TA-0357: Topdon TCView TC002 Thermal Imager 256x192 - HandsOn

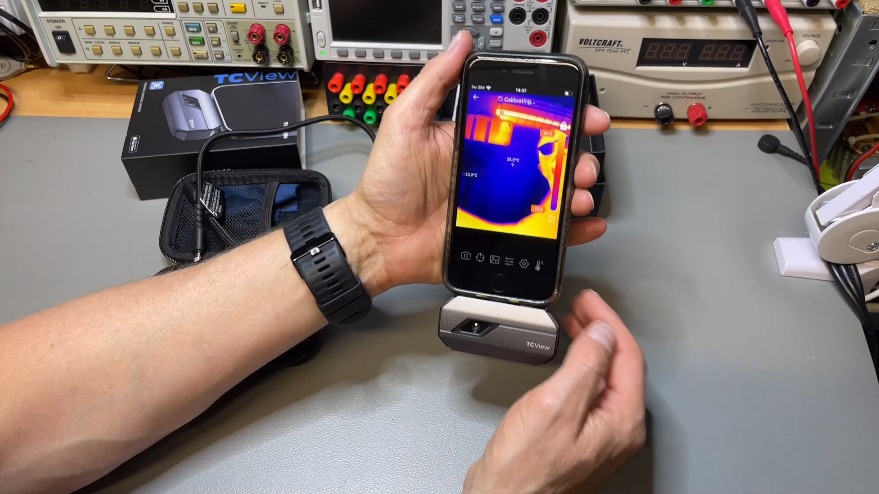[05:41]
Yeah, the resolution is great. Look at this. Yeah, and a little freeze every now and then.